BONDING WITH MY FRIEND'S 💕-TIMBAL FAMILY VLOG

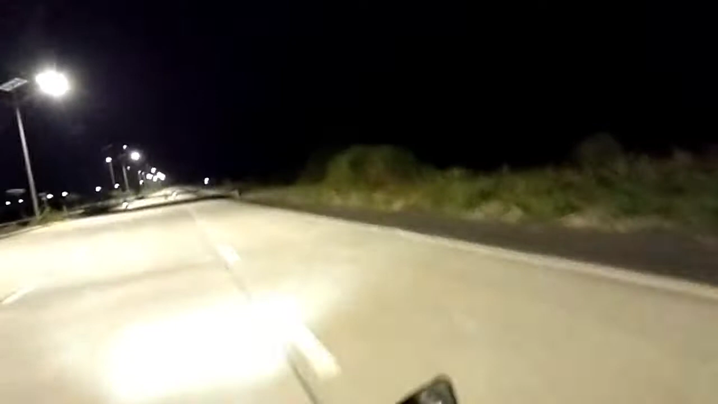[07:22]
Wow! Look, you see that? That's light in the street or something.